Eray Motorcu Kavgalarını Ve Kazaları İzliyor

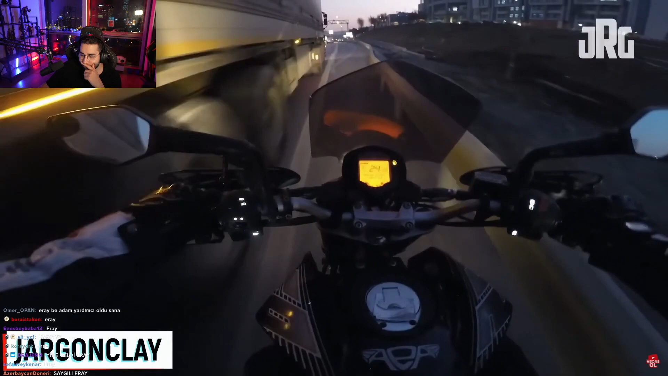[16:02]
kanka, yaptığına bak. Lan hayvanda karşıya geçtim. Ana yolda ne işi var oğlum o adam? Ooo, arabanın havaya birbirine girmişler.